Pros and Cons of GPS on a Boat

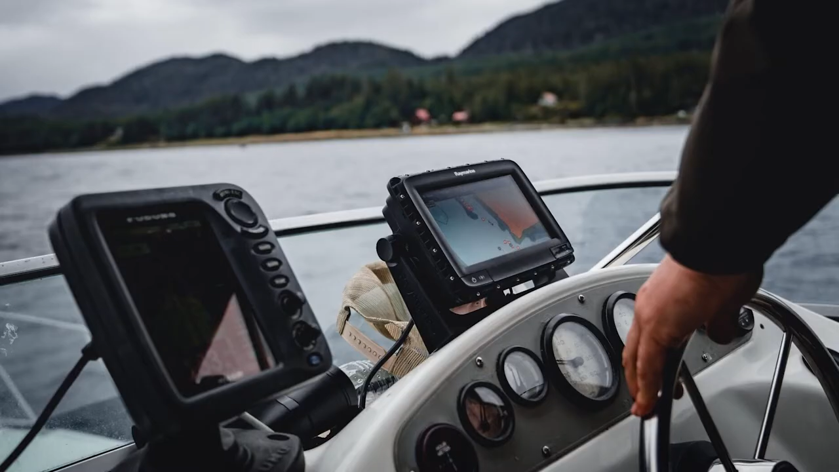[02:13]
talk so you had mapping and you had depth and sonar data.
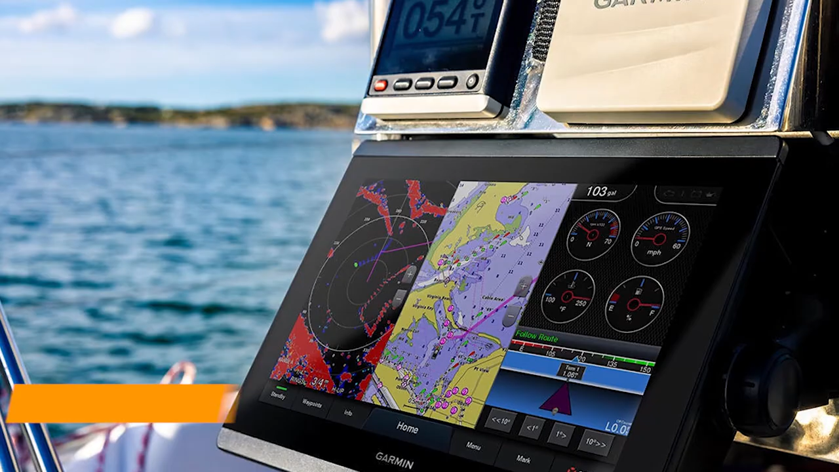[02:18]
Now the units are combined and they take the mapping that's either loaded onto them or you
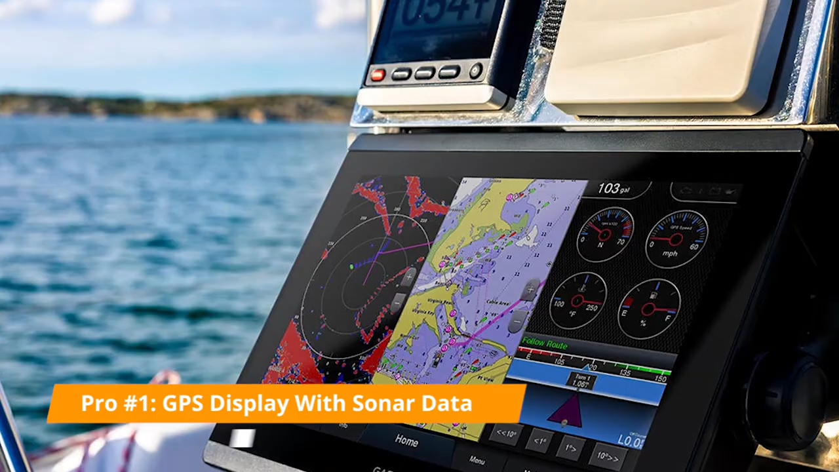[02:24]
upload and the sonar data and overlay them so that you can see what's underneath you while you see where you are and that's really really handy from the perspective of keeping your operating costs low,
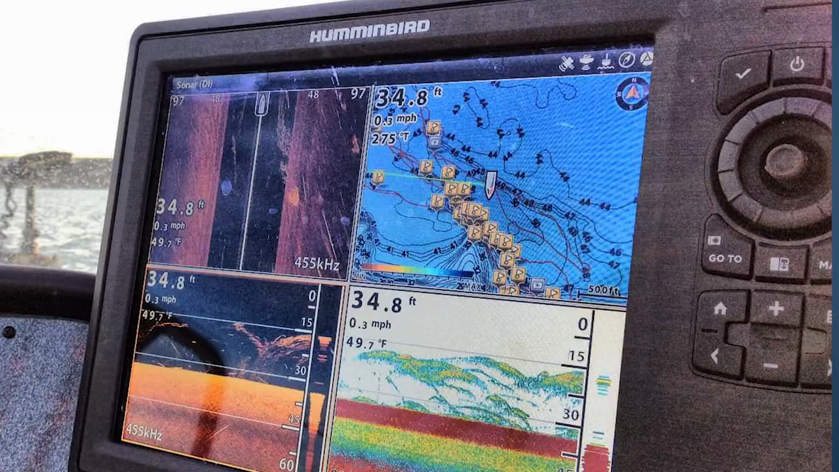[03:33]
On screen: depth 34.8 ft, water 49.7°F, speed 0.3 mph
it'll show you gradient ratings of where the topography of the bottom of the lake changes and it'll show you the actual fish so it's very beneficial. Because we think that the market is going to an eventual integration like